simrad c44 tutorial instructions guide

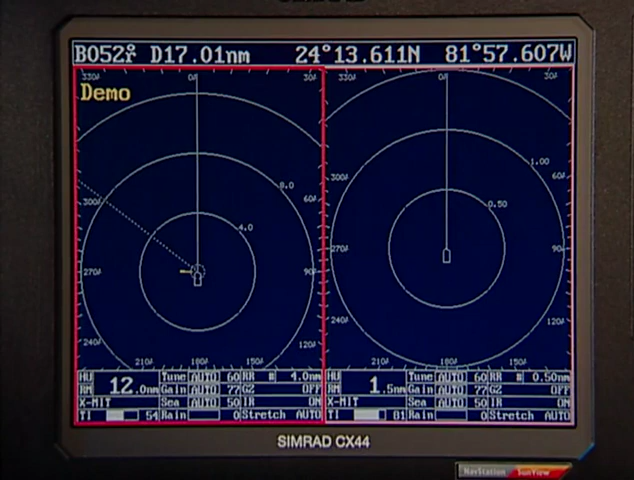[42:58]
you will now have a normal radar picture on each screen, 24 RPM here and 24 RPM here.
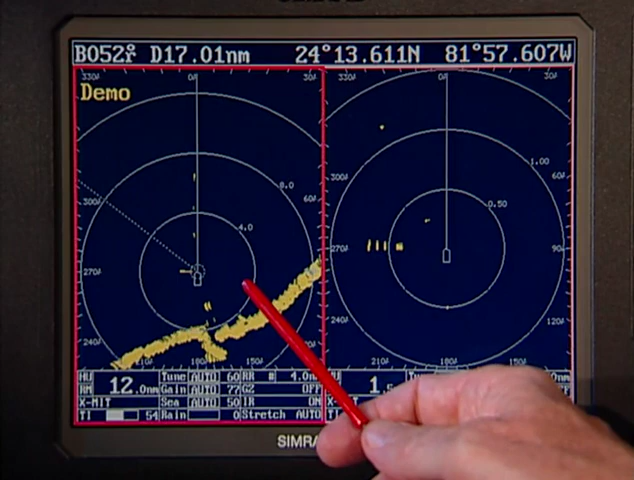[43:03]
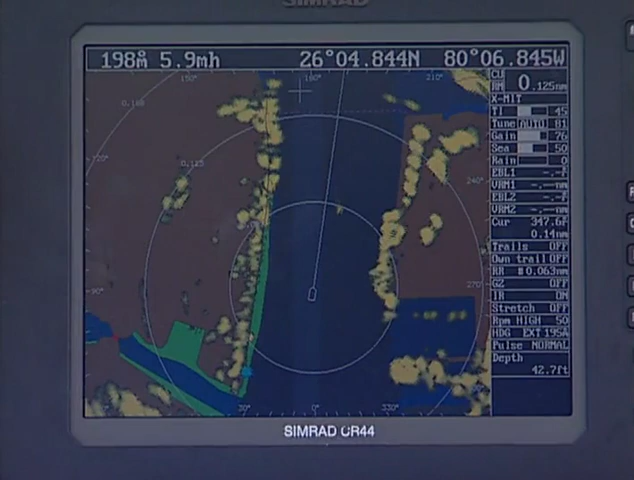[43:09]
When you have a lot of traffic around you, you want to be able to get a quick idea of the relative directions that people are taking.
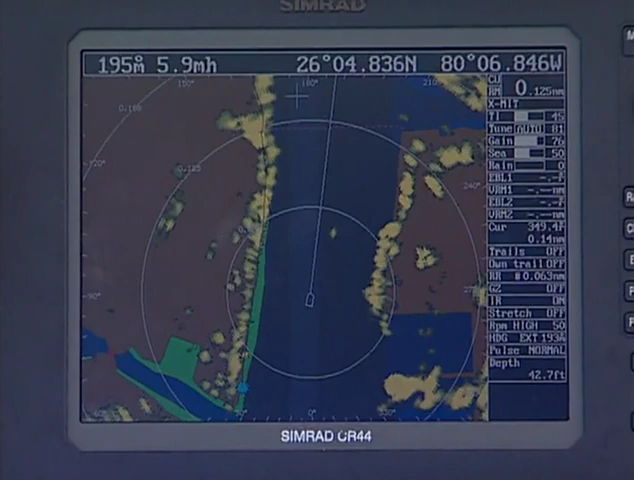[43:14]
Using the trail feature on radar is a handy tool.
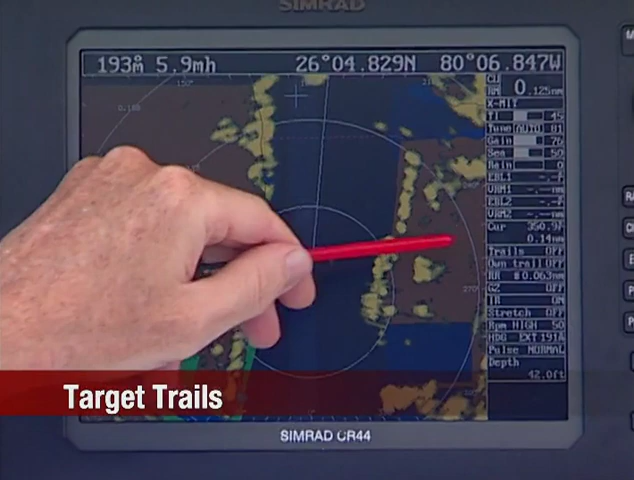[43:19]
Trails are found here under the adjust key,
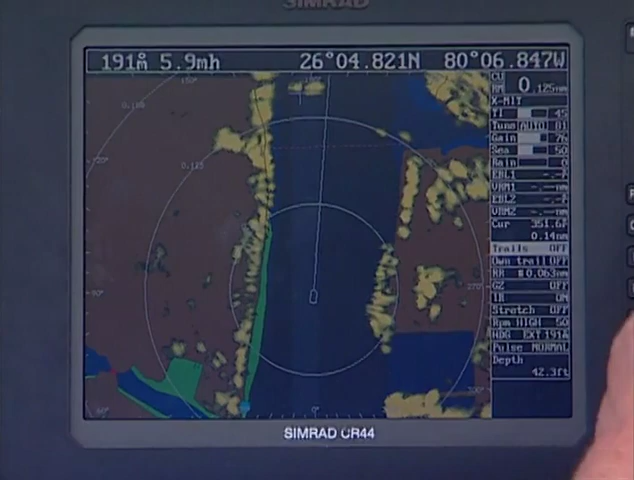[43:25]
and you can select 30 seconds, 1 minute trails, in this case 30 seconds.
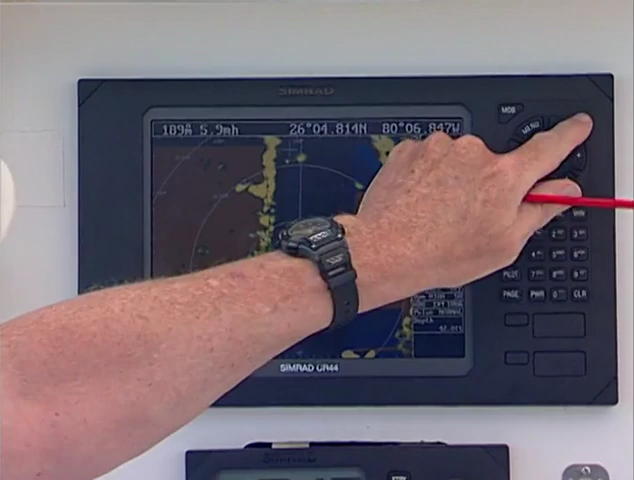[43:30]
Now you'll see a red trail behind all the targets. Remember, we're going straight. So anything that is stationary is going to have the same length red trail behind it, straight up and down. Anything that is going in a straight direction relative to us is going to have a straight trail, but it'll be perhaps twice as long. Vessels that are not going in the same direction
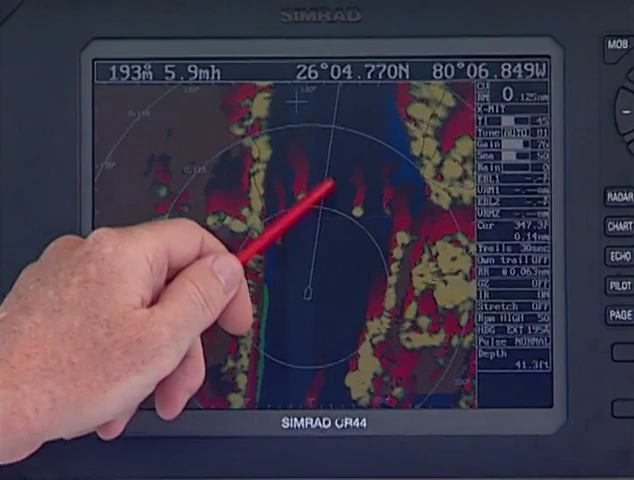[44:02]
or the opposite direction from us will appear as a diagonal line, a diagonal trail. So it really helps you sort out moving targets from stationary targets.
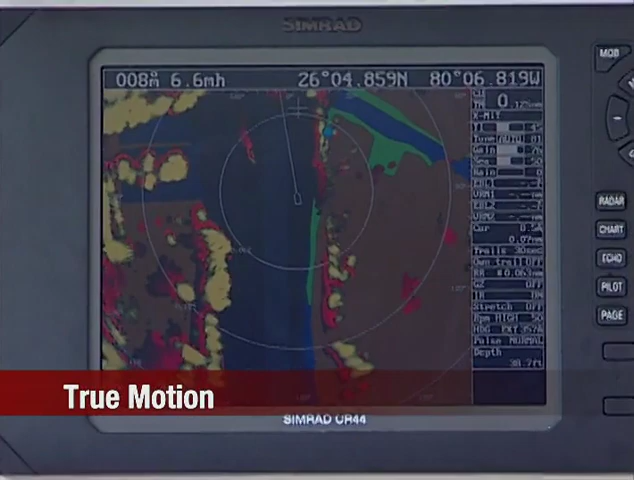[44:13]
True motion is a radar feature that allows you to move across the field.
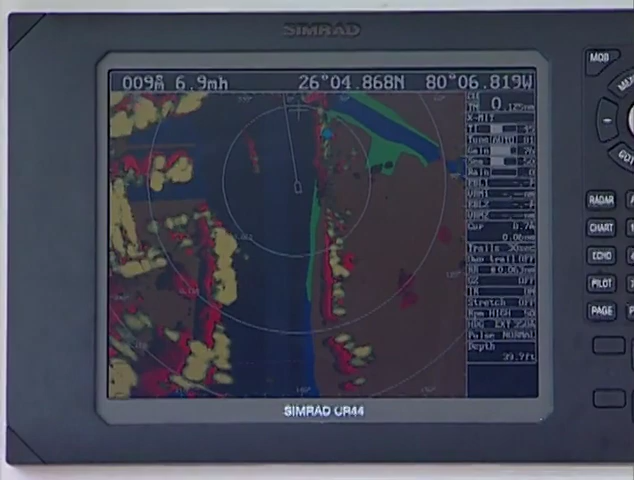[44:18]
When you get that, you just saw, we just jumped from about 20% up in the top of the screen down here. Now we move across the screen. We have the trails turned on, so any target that's moving relative to us shows up with a red tail. Everything else is pretty much stationary, so it just makes it easier for you to see the moving targets. Here, this is pretty stationary, but that's because that's a vessel moving the same direction we are.
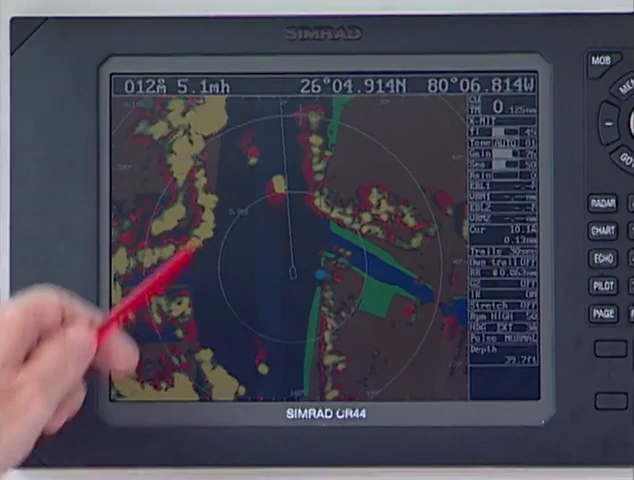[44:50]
Here's a moving target here. Just makes it easier for you to see what's moving relative to you.
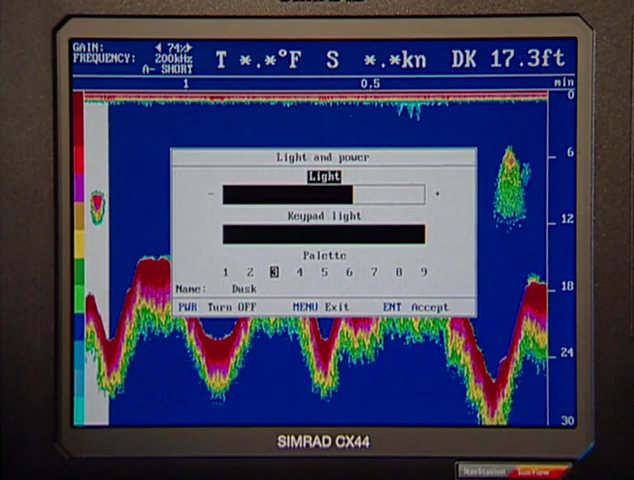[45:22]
On screen: depth 17.3 ft
The colors on a white background give you the brightest, best contrast on a bright sunny day. We've set the screen up for the easiest viewing right now, but there are many features that can also be added to the screen, the most familiar being A-scope, or what is happening under the transducer exactly at this moment.
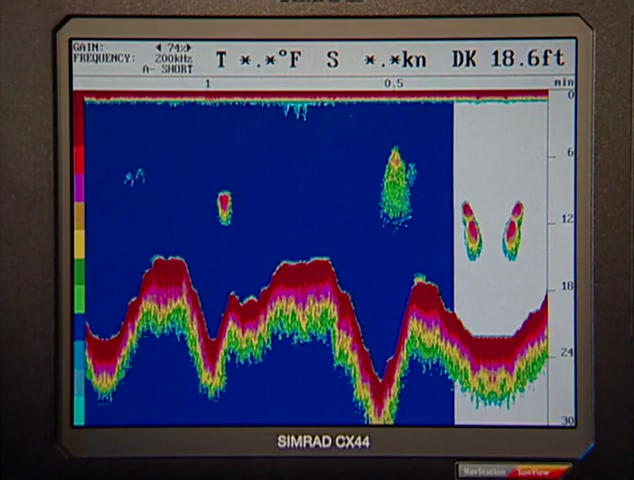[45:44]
On screen: depth 18.6 ft
The Enter key is where you find all of the quick features. We can change the frequency from 50 to 200 kilohertz.
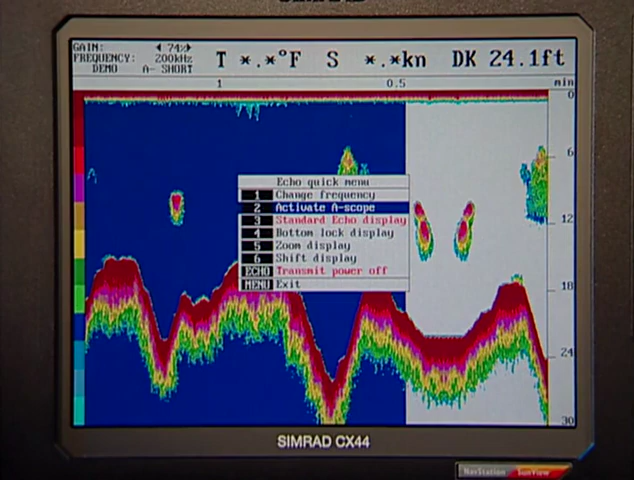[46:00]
On screen: depth 24.1 ft
We can activate the A-scope with key press number 2. The A-scope is this column, and it's what's happening under the transducer at this moment, real time. And then the history begins here. So you'll see a target appear on the A-scope, and it'll immediately appear on your main screen.
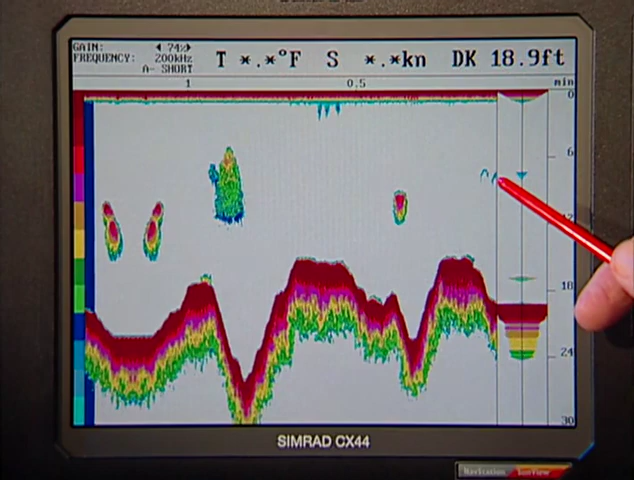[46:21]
This is bait. These are individual fish.
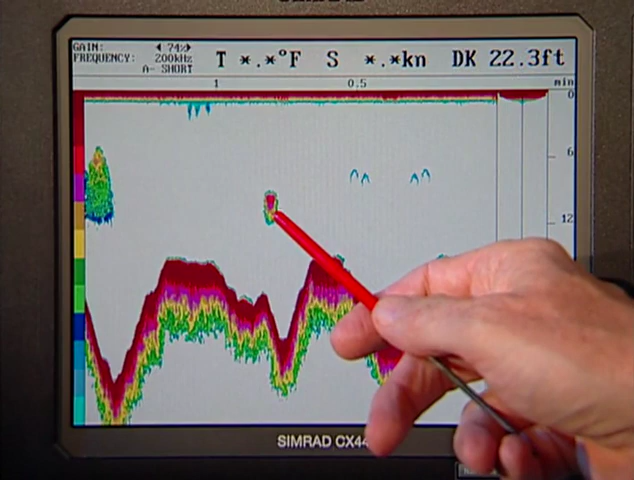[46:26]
On screen: depth 22.3 ft
We like to see bait as bait because that's what the fish are looking for.
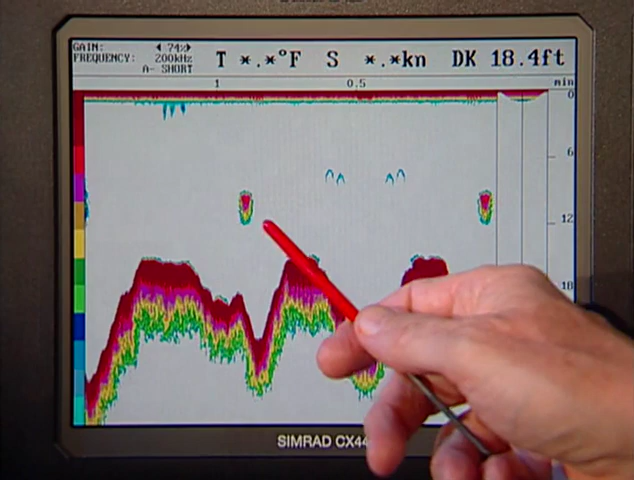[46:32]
On screen: depth 18.4 ft
You'll also see there's fish here on the bottom. The density of the bottom is represented the most dense targets by the red, and you'll see that there's a blue color just above that bottom. Now we can enhance that so you can see it more clearly.
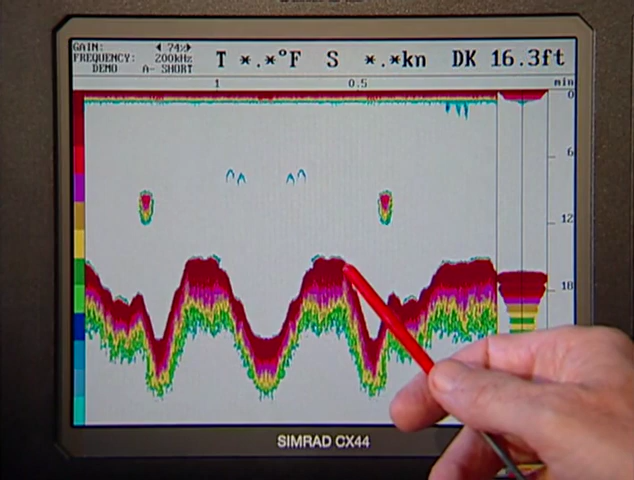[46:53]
On screen: depth 16.3 ft
As you see more targets on the bottom, we can use a bottom lock feature. It's under the Enter key. Bottom lock display splits the screen.
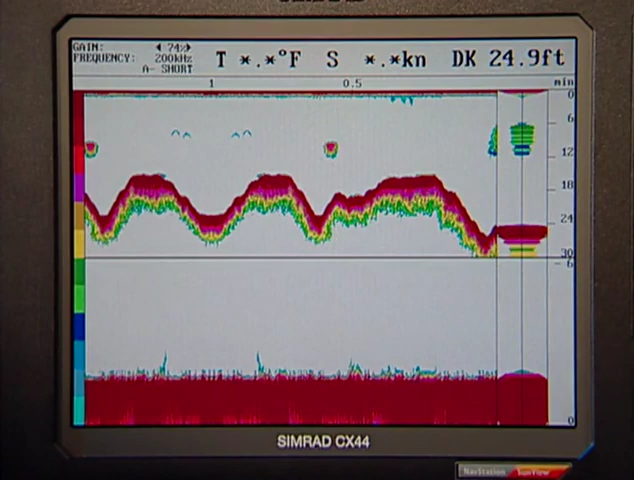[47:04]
On screen: depth 24.9 ft
We take the jiggy bottom and we flatten it out. So now these little targets that are lying in the crevices, laying on tops of the structures, are easier to see in the bottom row. This is this, and that's fish.
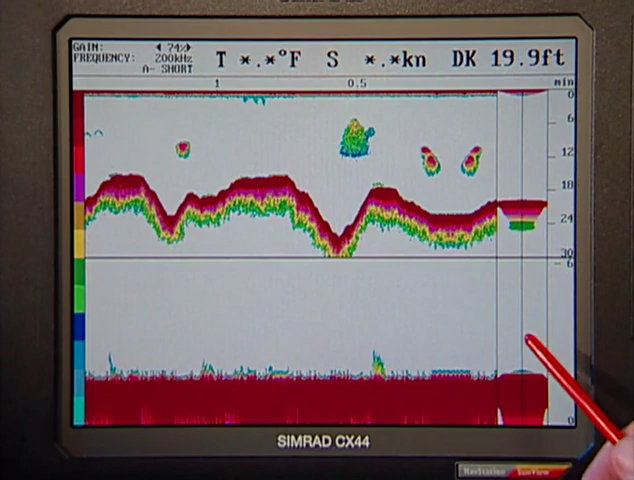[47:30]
On screen: depth 19.9 ft
To help differentiate what's bottom and what's targets on the bottom, there's a feature called white line that can be turned on underneath the adjust key.
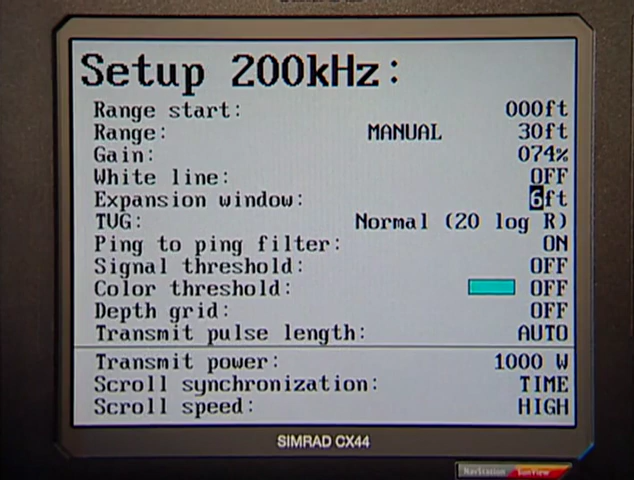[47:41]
Scroll to the white line, turn it on, hit enter. Now you will see more clearly what's bottom and what's targets on top of the bottom.
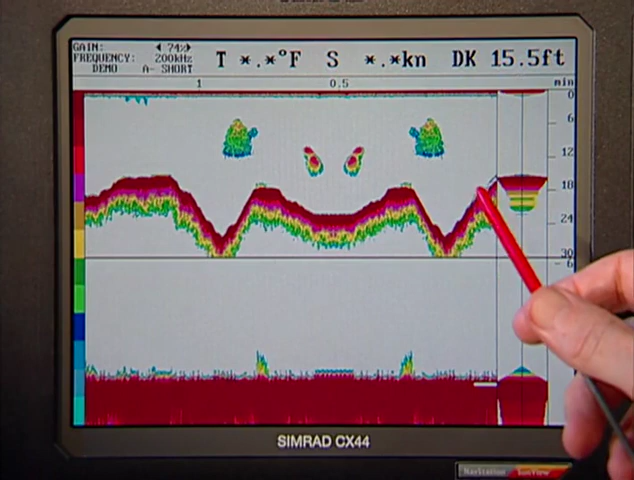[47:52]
To go back to a standard display, it's very simple.
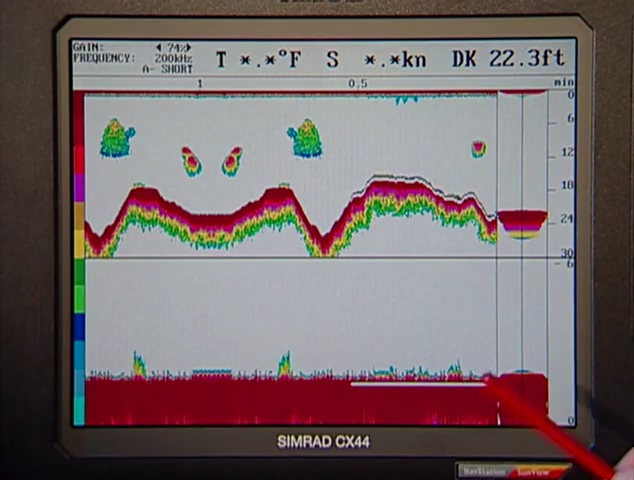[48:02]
On screen: depth 22.3 ft
Back into Edit, under Enter, choose number 3,